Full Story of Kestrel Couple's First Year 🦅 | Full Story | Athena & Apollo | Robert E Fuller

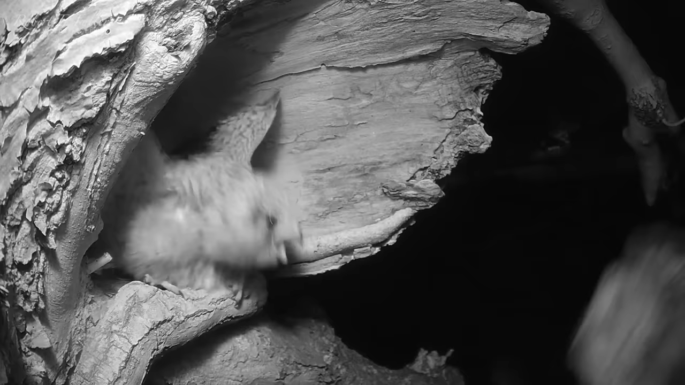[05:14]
The kestrel's keen to defend a new home, lashing out with her talents, but she loses her footing.
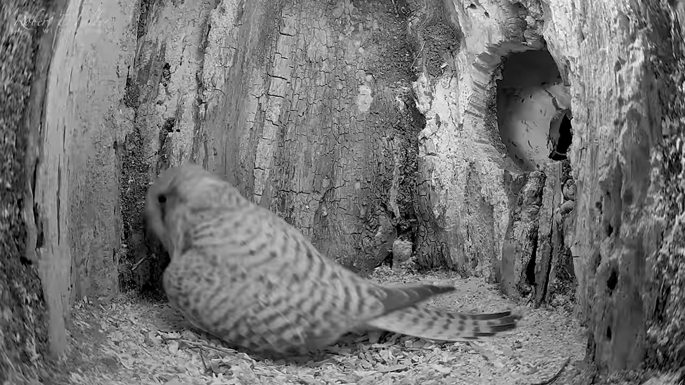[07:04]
In the morning Apollo returns to see his mate.
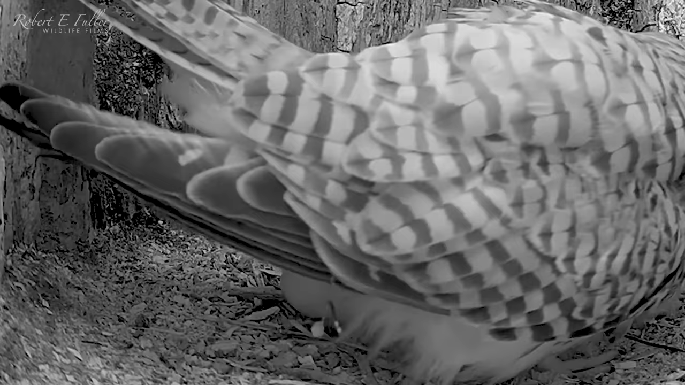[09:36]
This is astonishing, laying sometimes takes hours.
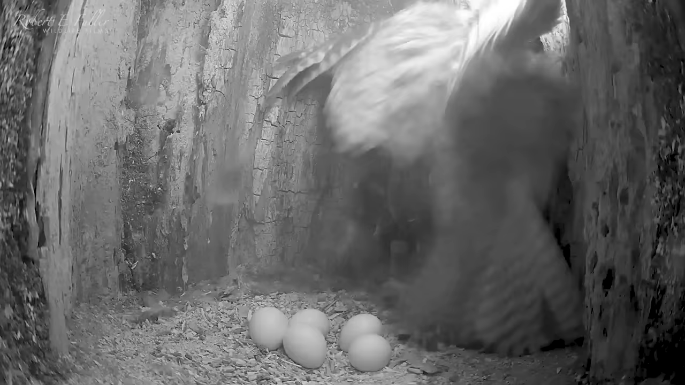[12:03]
And leaps to the entrance to defend her eggs.
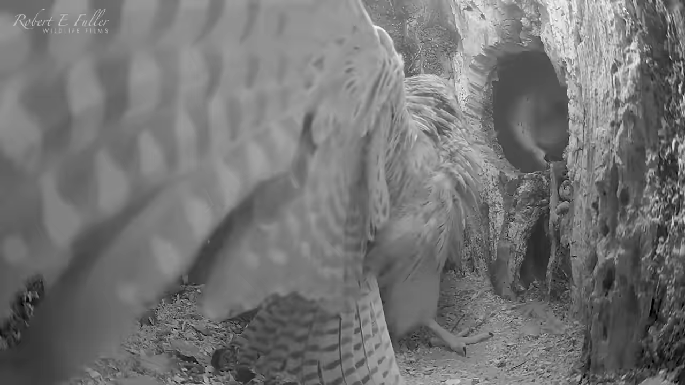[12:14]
The barn owl lunges, but Athena holds it off, fanning her wings to block it from entering.
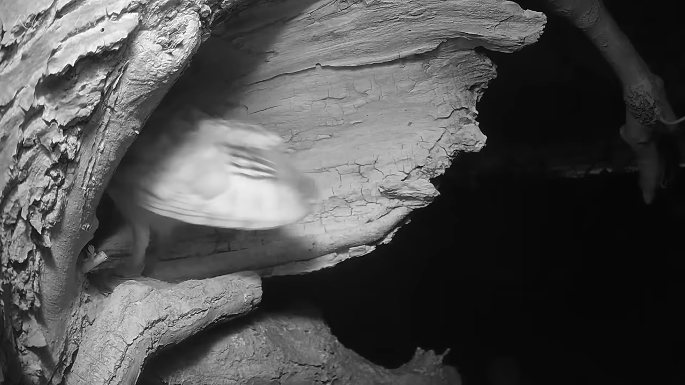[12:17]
Now she's on the attack, rushing into the entrance to see the owl off. With the threat gone, the eggs are safe again.
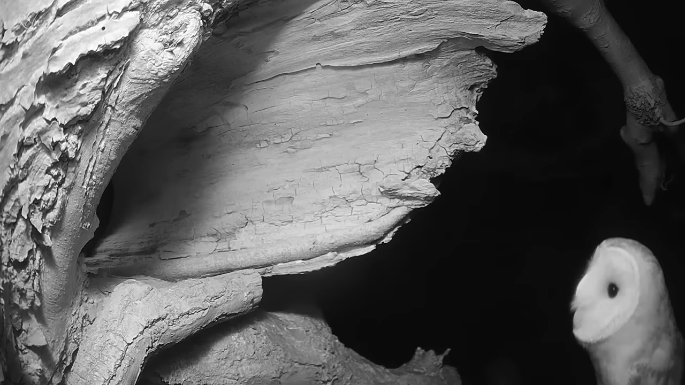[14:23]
It's a barn owl trying to get inside. It hops onto the ledge, but Athena leaps up to see off the intruder. She returns to her clutch, and encourages the tiny chick back underneath her to keep it warm.
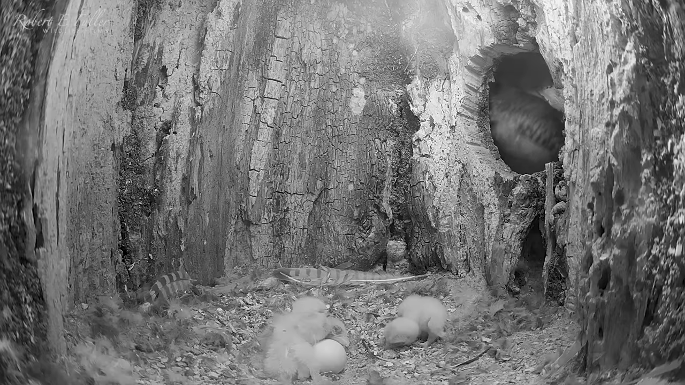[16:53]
She sees off the threat, and returns to the chicks. She really is a formidable mother, but she must be tired now.
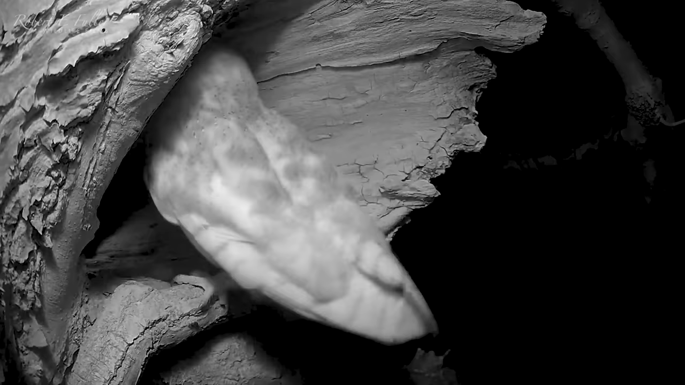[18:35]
Athena sees off the intruder in no time. She's a fearless mother.
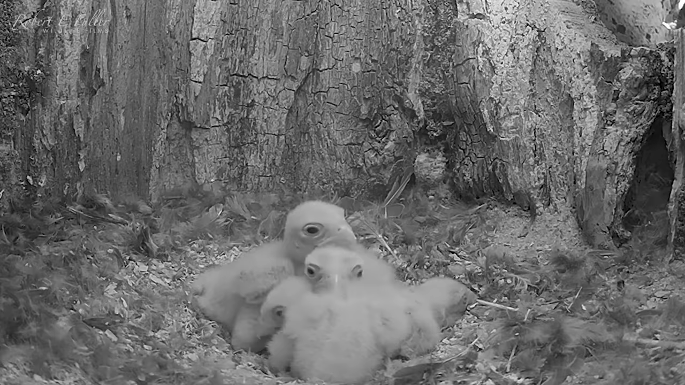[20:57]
And the tiny chick looks even worse.
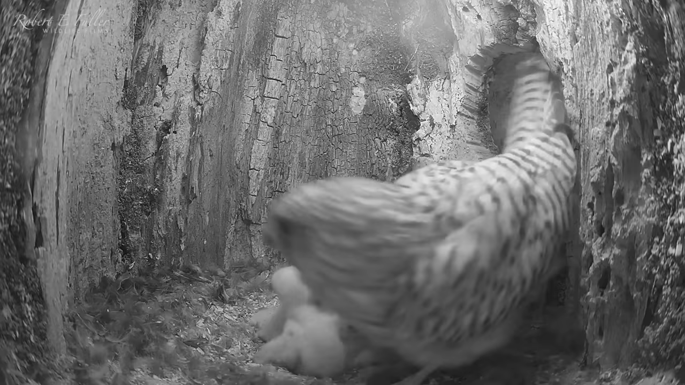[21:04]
Six hours later, this three-day-old chick has perished.